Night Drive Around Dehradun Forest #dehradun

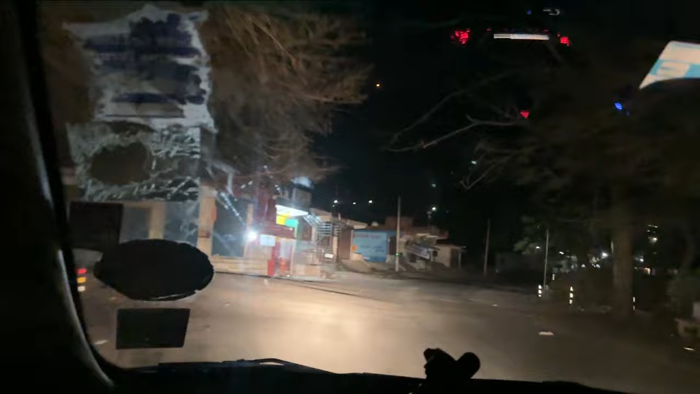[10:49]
तो हम पूरा सर्किट ले रहे हैं अभी तो एंटी क्लॉक वाइज, और अभी माल देवता वाले एरिया में पहुंच गए हैं जहाँ पे वो छोले कुलचे मिलते हैं, अभी तो सब क्लोज है। ये साइकिल रूट है मनीष भाई पूरा,
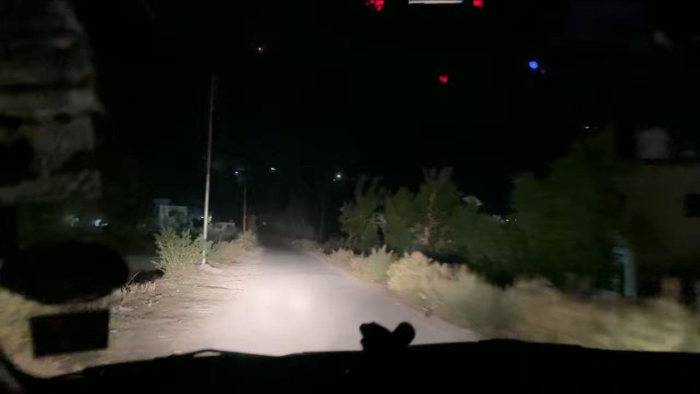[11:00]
यही साइकिल रूट है, इसी को कवर करना है, मैं इसी को कवर करता हूँ, और इसको जब मैं एक्सपर्ट बन जाता हूँ ना कुछ, मान लो 12-13 दिन हो गए साइकिल चलाते हुए, तो थोड़ा स्पीड हो जाती है, लंग्स खुल जाते हैं, पैर में जान आ जाती है,
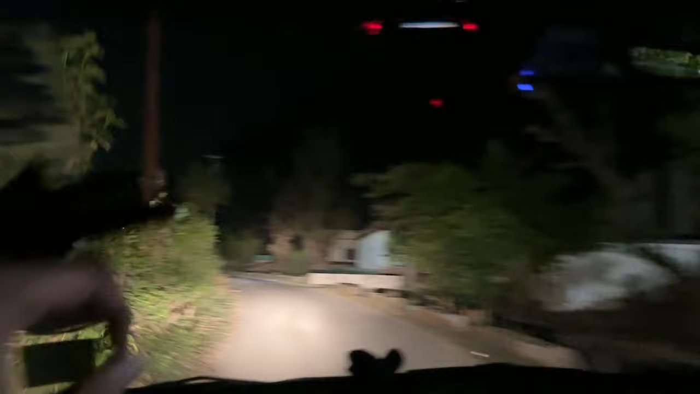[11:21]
8:30-8:30 इतनी चिड़िया तो धूप निकल रही होती है ना,
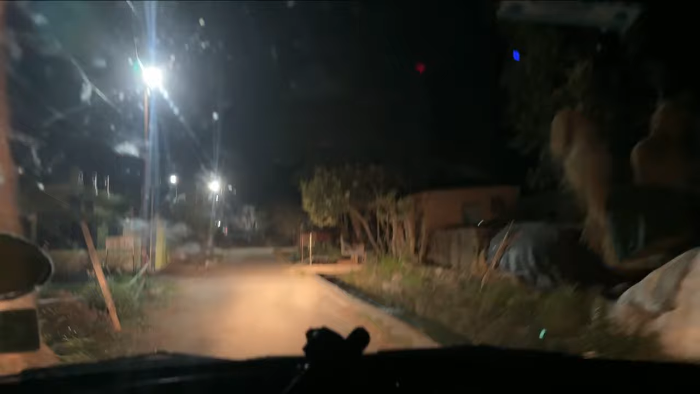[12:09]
ये देखो भाई नदी बह रही है राइट में, मुझे ये वाला एरिया बहुत प्यारा लगता है,